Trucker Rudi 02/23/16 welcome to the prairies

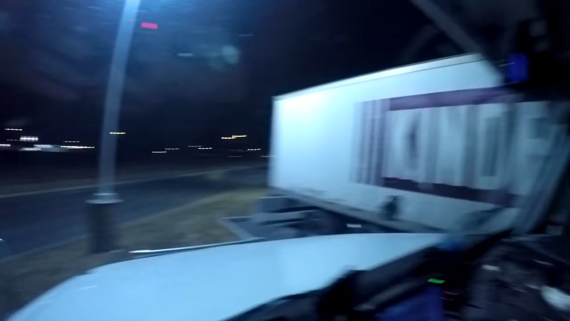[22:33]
here but uh i kind of drove into the spot over here